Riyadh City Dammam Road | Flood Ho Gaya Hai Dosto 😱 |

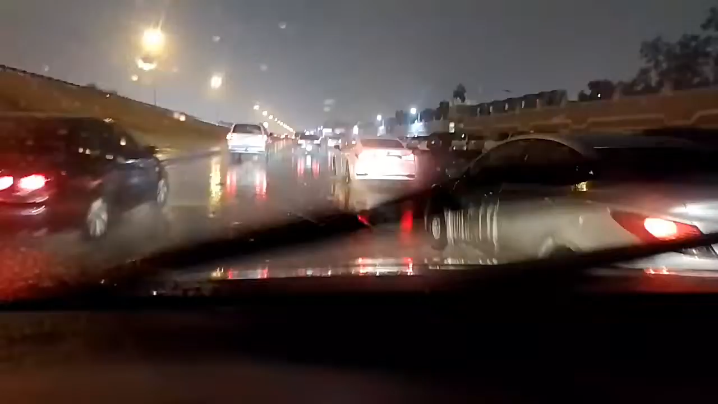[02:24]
کیا بتاؤ دوستو تو آج تو روڈ میں اتنا کافی بارش تو ہو رہا ہے اور اتنا پانی ہو گیا تو ہم جہاں پہ آیا تھا تو در سے ہمارے روم پہ جانے کے لئے لگ بک بیس منٹ لگتا ہے تو ابھی ایک گھنٹا سے ہم
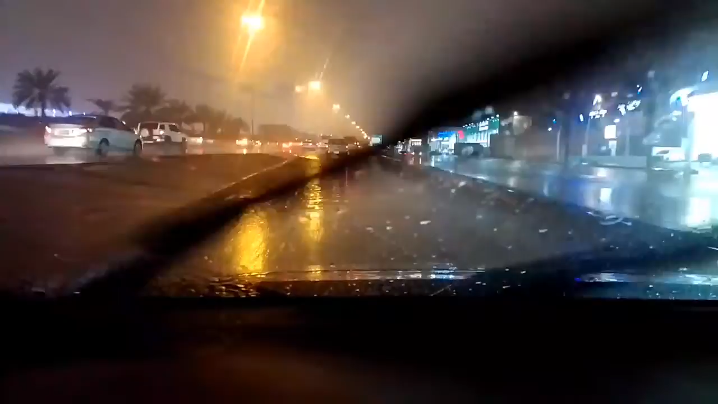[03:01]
تو پلیس اگر ہمارے چینل سبسکرائب نہیں کیا تو پلیس کر لیجئے اور ایک لائک کر دیجئے دیکھیں دوستو سعودی عرب بارش کیسا ہو رہا ہے دیکھ رہنا کتنا بارش ہو رہا ہے دوستو تو یہ دیکھیں دوستو یہ ہے دمام روڈ دمام روڈ دمام روڈ کی حال دیکھیں دوستو کیسا ہے
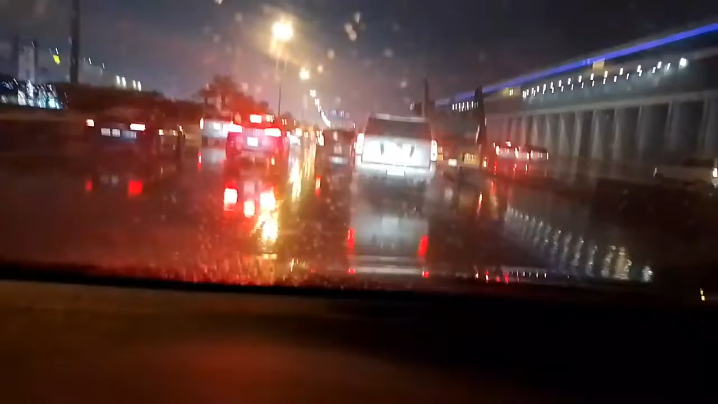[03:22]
تیجی سے اور گاڑی کتنا ٹرافک لگا ہوا ہے دیکھیں دوستو آج کی ویڈیو ہم بڑے دکت سے بنا رہا ہوں اسی لئے ٹرافک بھی زیادہ ہے گاڑے بھی چلا رہا ہوں اور ویڈیو بنانے میں طورہ دکت ہو رہا ہے دیکھیں دوستو کیسا بارش ہو رہا ہے
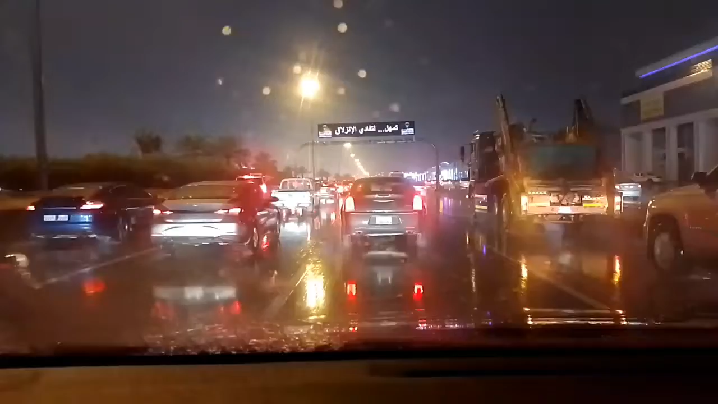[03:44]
دیکھیں دوستو سعودی عرب کی بارش کیسا لگ رہا ہے آپ سب کی سامنے کمنٹ کر کے ضرور پتائیے گا میرے پیاری دوستو پیاری بھائیوں اور دیکھیں ابھی پورا سا ٹرافک کم ہوا ہے